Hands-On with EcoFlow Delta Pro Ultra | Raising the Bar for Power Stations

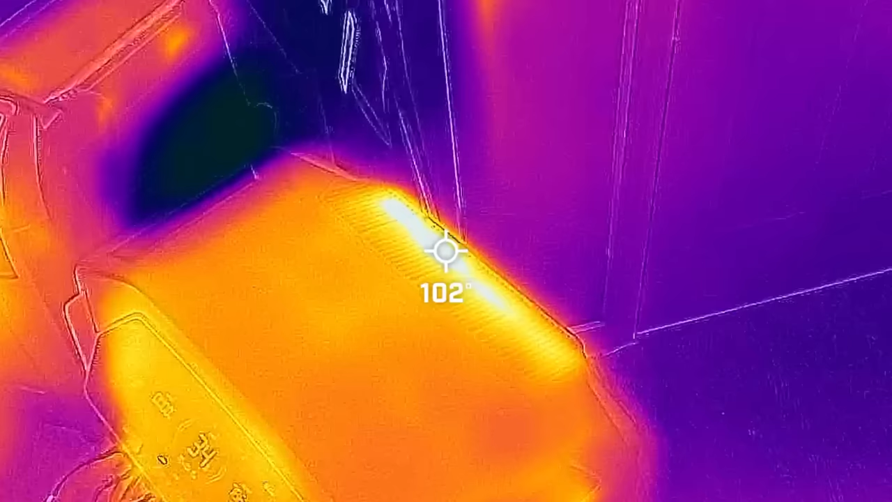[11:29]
camera because i don't really hear any cooling fans running i can see there is heat rejection happening in the back and it's really only at about 110 degrees fahrenheit which i would even expect to be a little bit higher